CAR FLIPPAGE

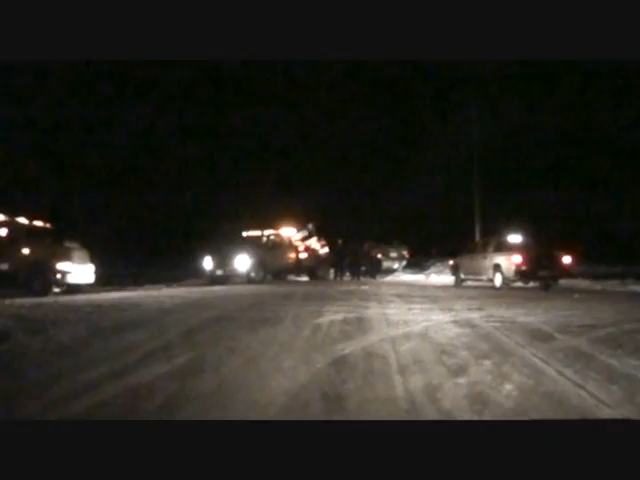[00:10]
6. 6. 5. 6. 7. 8. 10. 10. 10. 11. 12. 12. 12. 12. 12. 13. 15. A car flipped over in the ditch trying to get it back up on its wheels but it keeps dragging.